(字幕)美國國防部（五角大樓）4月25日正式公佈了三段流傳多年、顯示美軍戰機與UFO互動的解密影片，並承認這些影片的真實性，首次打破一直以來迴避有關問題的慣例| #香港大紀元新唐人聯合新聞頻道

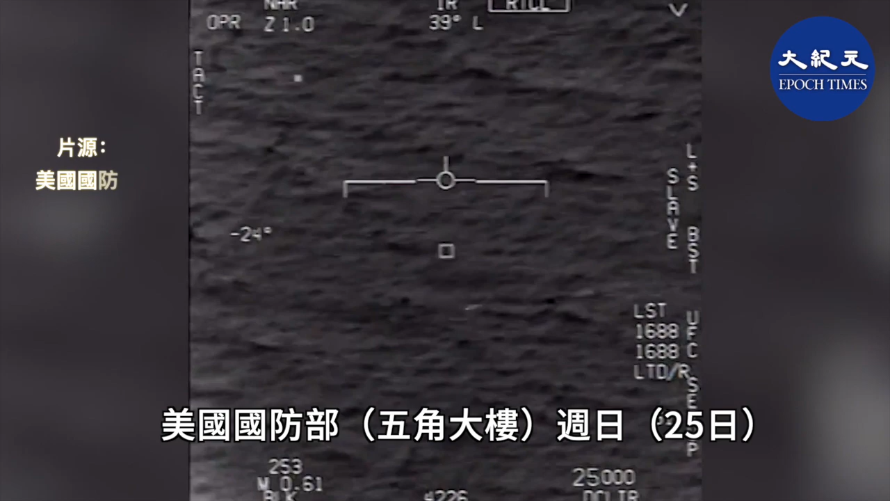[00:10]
Cycle 6-1-10, Roger, all of you. Hey, got it! Woohoo! Roger, there's a shooting shoot. What the fuck is that? Yeah, can you box moving target? No, I took an auto track. Oh, okay.
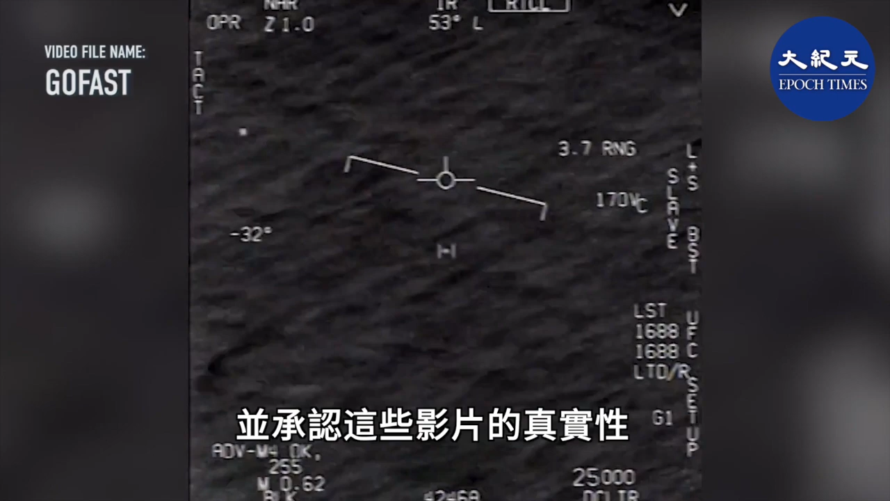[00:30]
Oh my gosh, dude. Wow, look at it! Look at it fly! Dude, they're not a fucking truck on, bro.
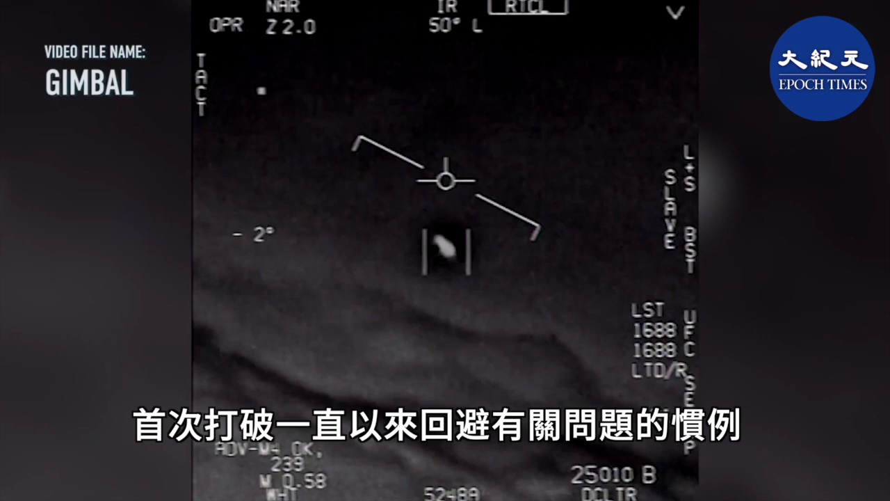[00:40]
There's a whole fleet of them, look on the ASA. Oh my gosh. They're all going against the wind. The wind's a hundred and twenty miles from the west. Look at that thing, dude.
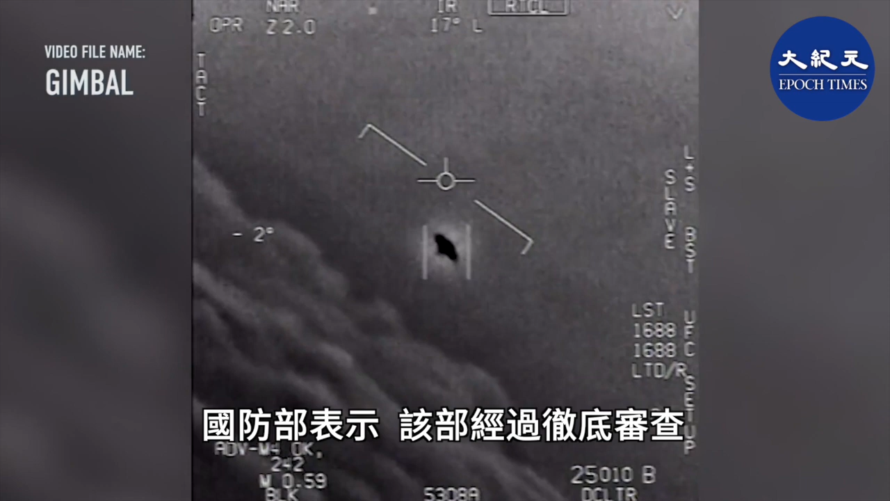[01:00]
That's not our LNS though, is it? It is an LNS dude. What is that thing? It's rotated.
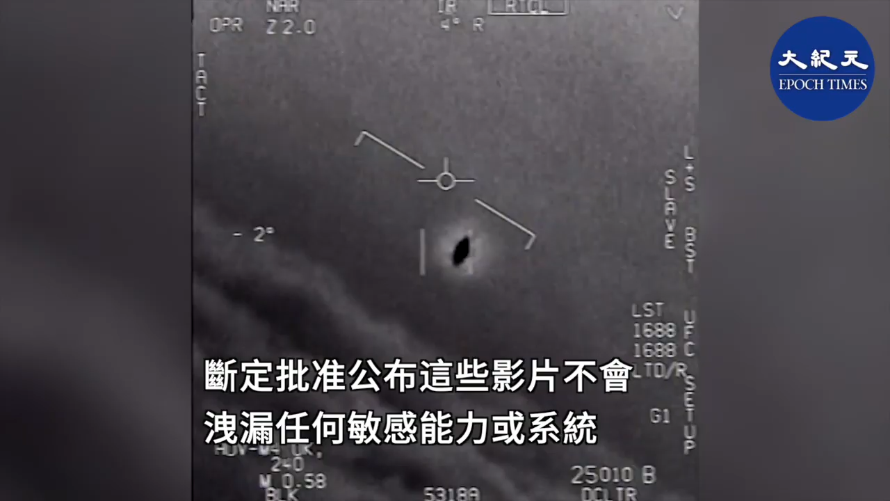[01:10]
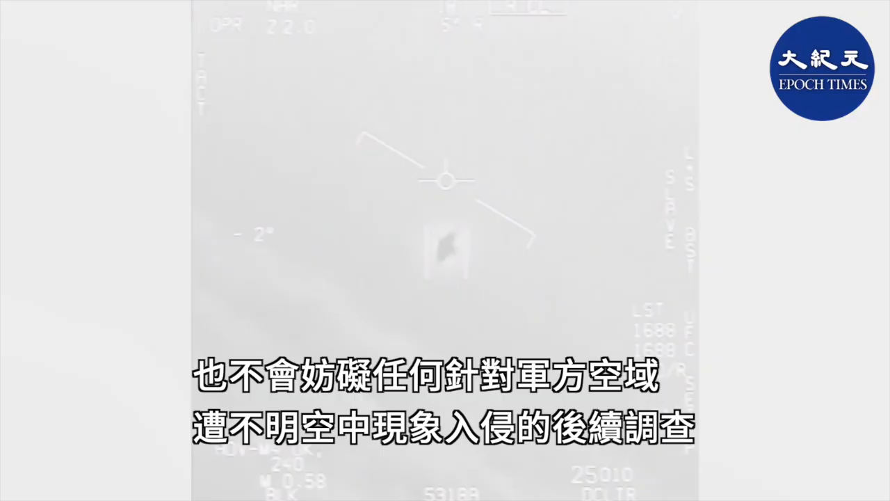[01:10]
What is
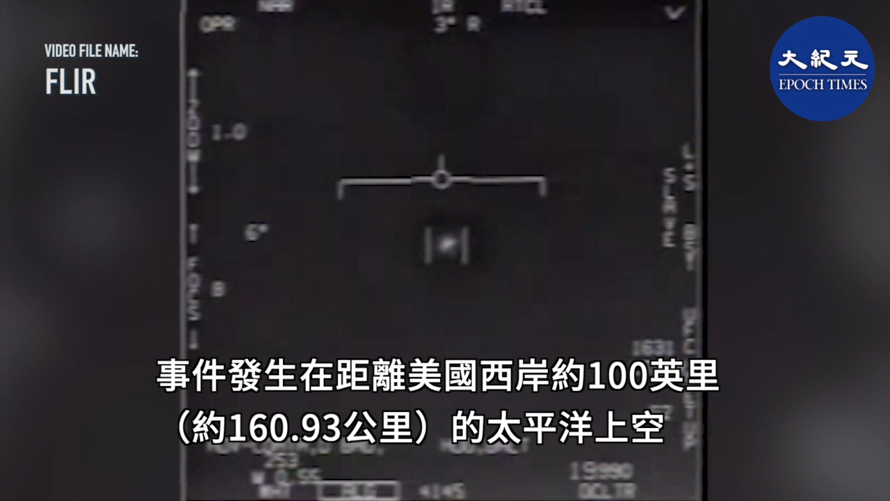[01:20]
that thing? It's rotated. What is that thing?
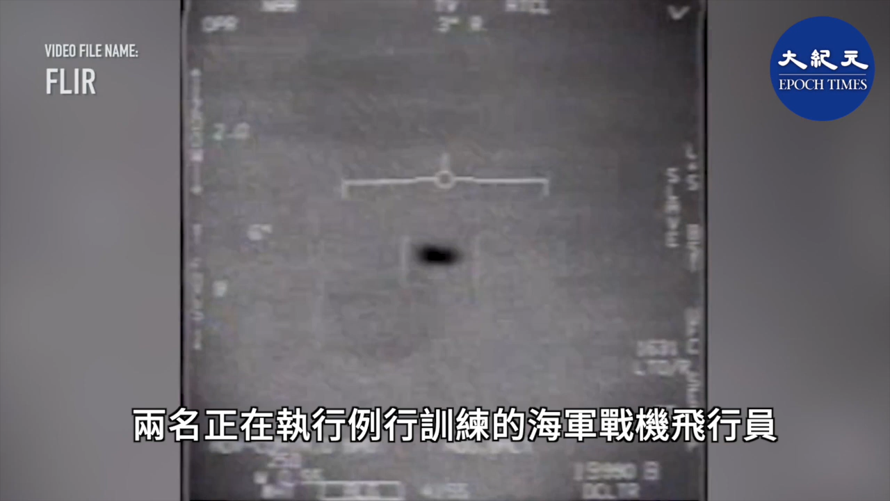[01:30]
What the plane is, what is that thing? The plane is a great athlete.
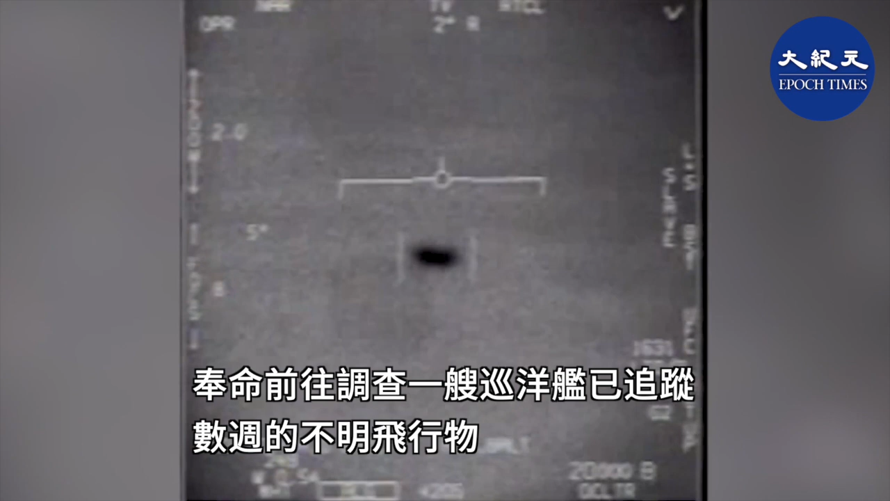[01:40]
The plane is a great athlete. What's that thing, what's that? What's that thing, the plane is, right? Can I see that? Thank you.